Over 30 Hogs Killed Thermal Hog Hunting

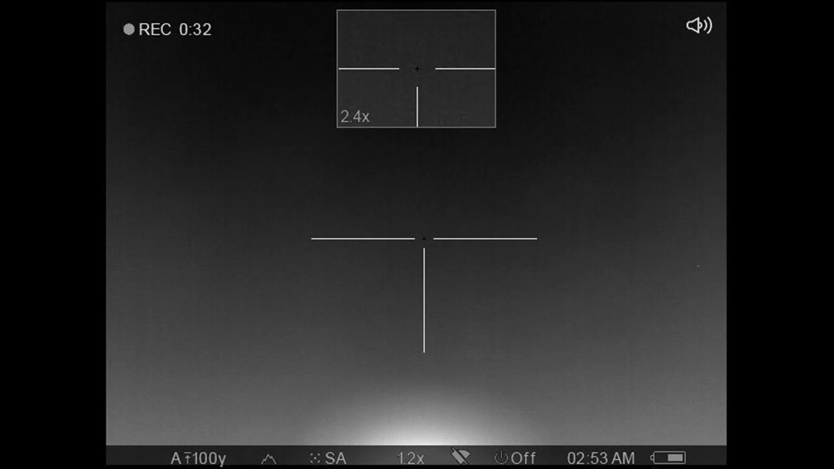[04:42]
Yeah, we're lined up on your left, Todd. I gotta wait here. Yeah, I'm gonna let it clear these houses. Yeah. And let it get the left of that house.
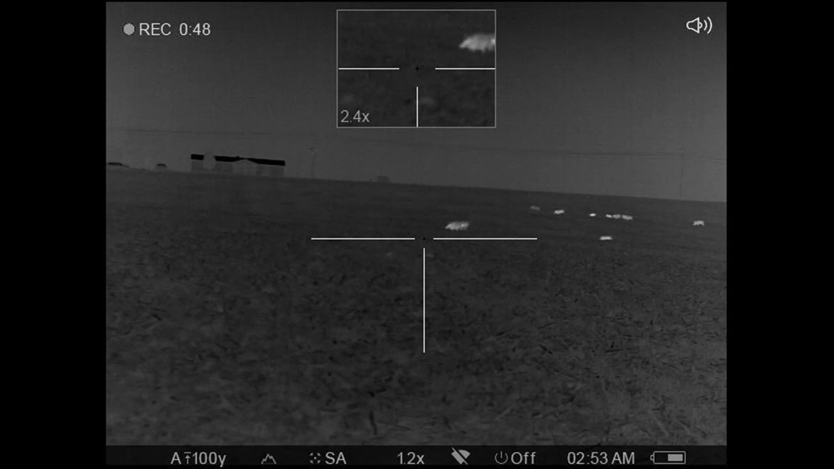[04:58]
After that next house, there's nothing. Yep. There's a couple of these are already dead.
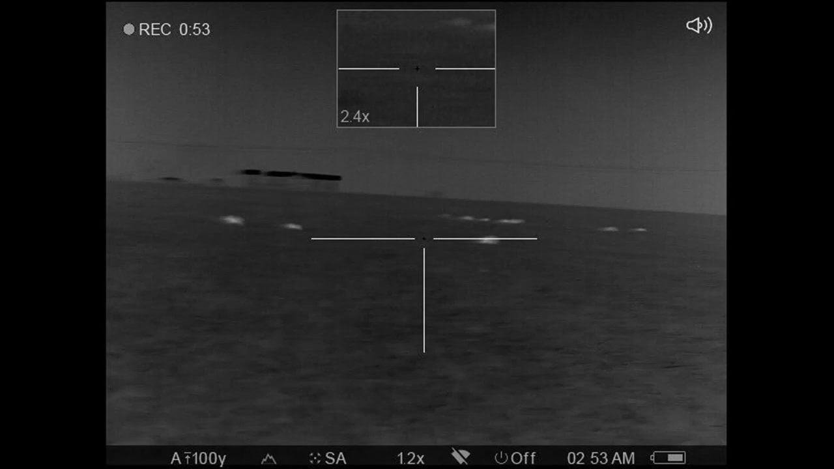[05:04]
Yeah. I was going to take that one in the back that was limping, but if you want to get those one on the far left, Adam.
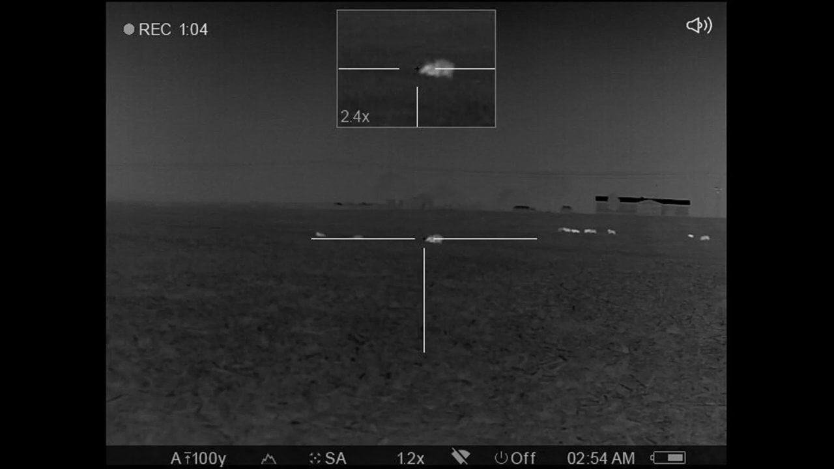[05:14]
Yeah. Give this one a little bit more and I'm going to shoot.
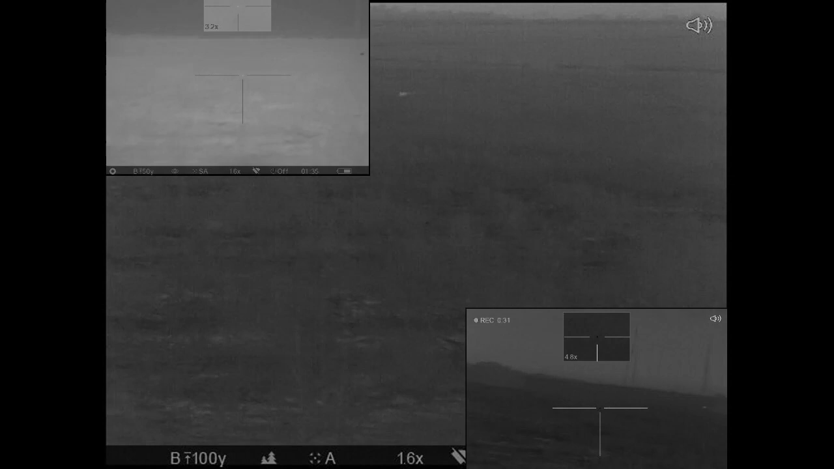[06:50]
Coming around to Jones. Can't believe none of us didn't hit that son of a bitch. I don't know where he went. Right there. Nope. He went. He's either down or down over the here. Hole. He's slowing. Oh, he's stopping. He's over here. Is he? He's in that ravine. There he is. Cows. He's stepping up a little bit. He's going to the right. I can't either.
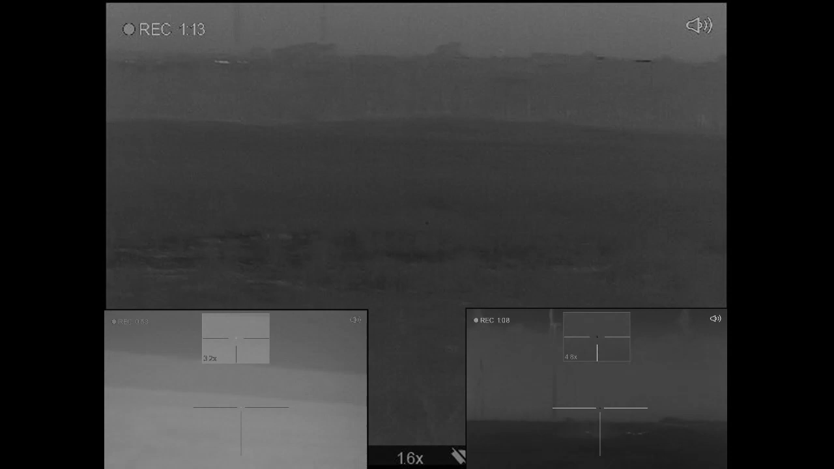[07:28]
That was embarrassing. How did we miss that pig? No, we didn't. All right. Well, y'all come on. I'm gonna go in front of y'all. Okay. I'm gonna move up. Moving. He got hit a couple times.
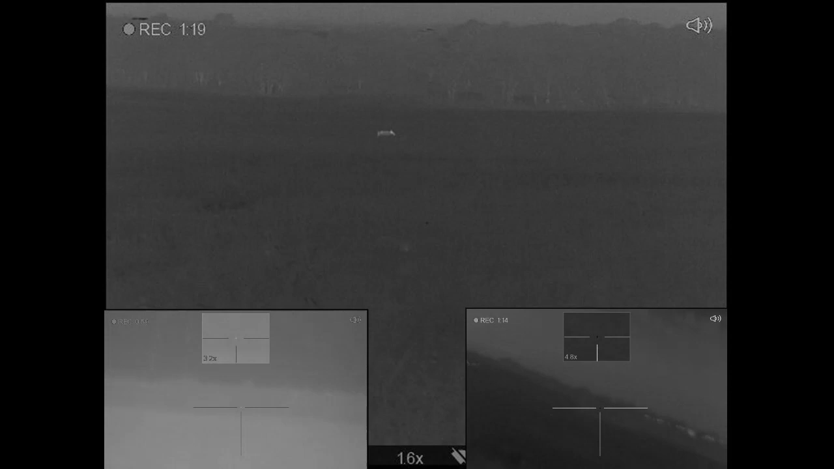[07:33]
Yeah. That's the world's. Oh, there he is right there. Where? Oh, yeah. Let's get in the truck and drive down there and shoot him. Ah, hell with that. What's this?
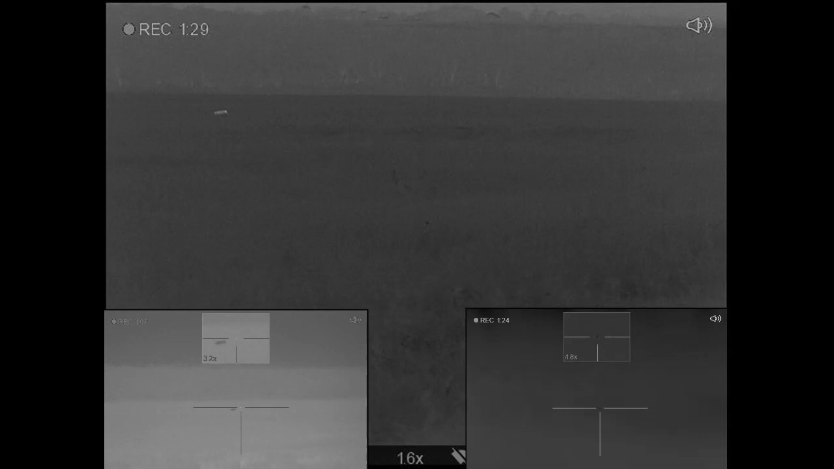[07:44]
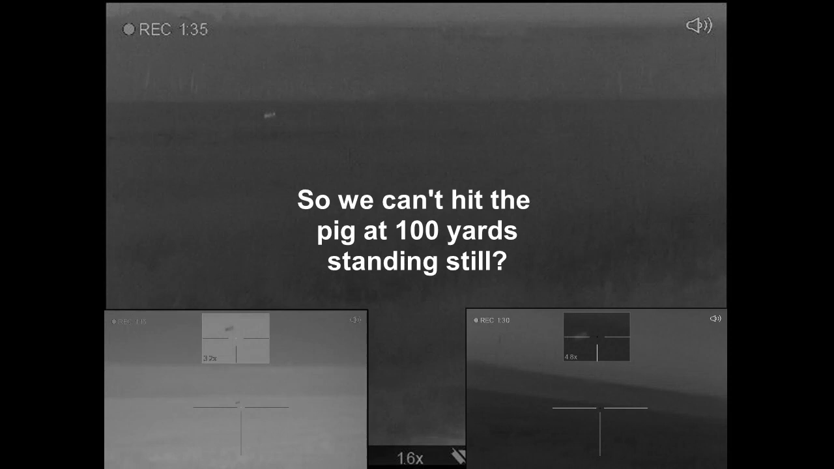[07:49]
Oh!
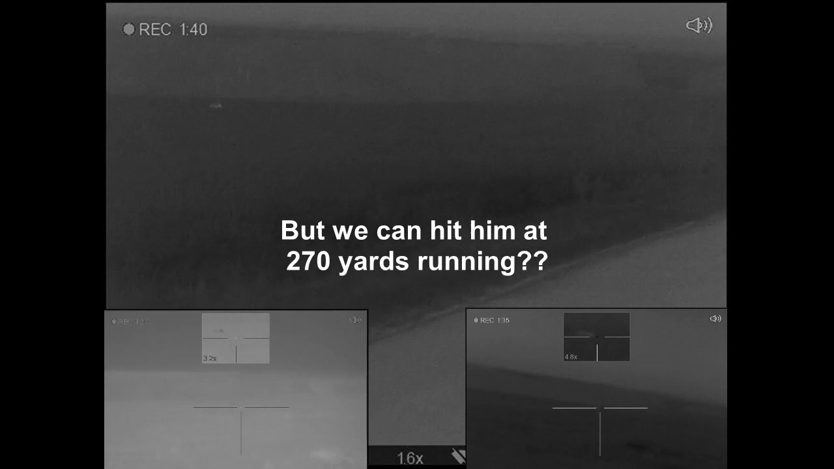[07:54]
You see it? I think I hit him by accident. Oh, there he is.
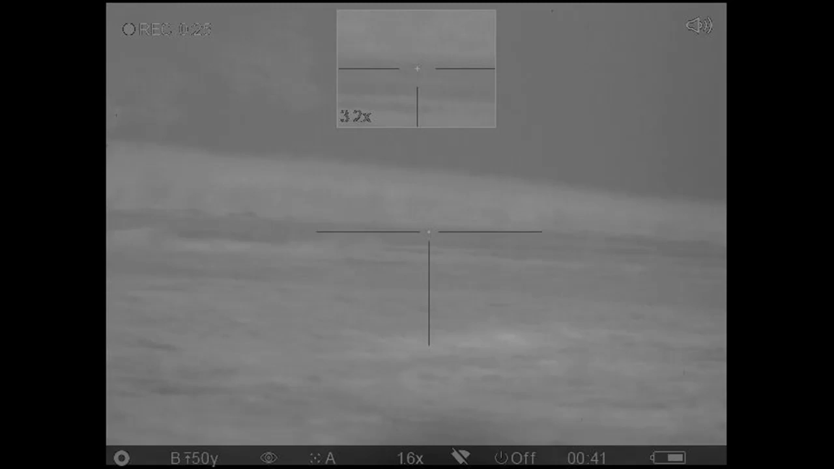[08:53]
Stepping up.
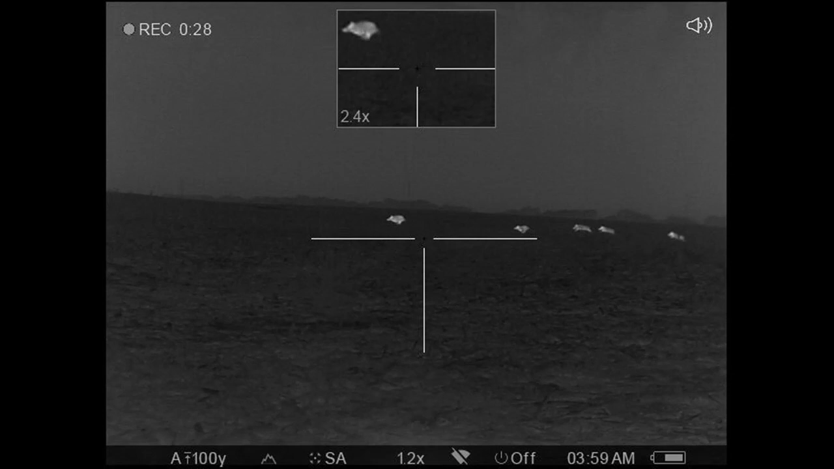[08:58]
Huh. That poor little basher got shot a couple times.
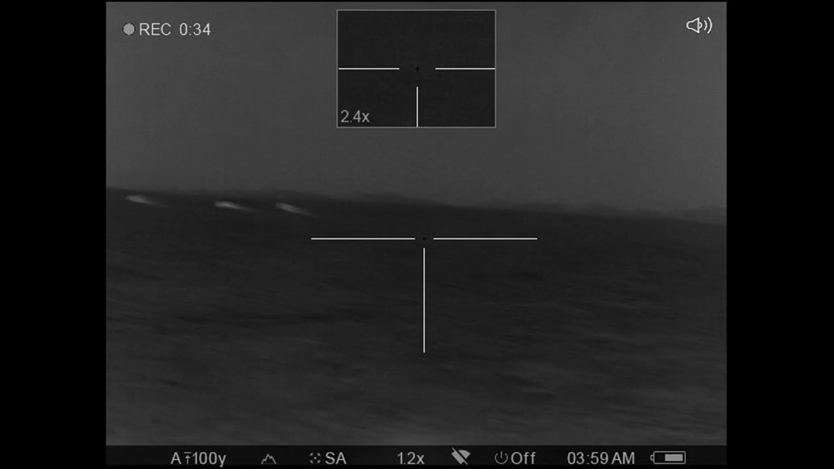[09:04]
53 yards, okay. Go ahead. You ready? Yep. 3, 2,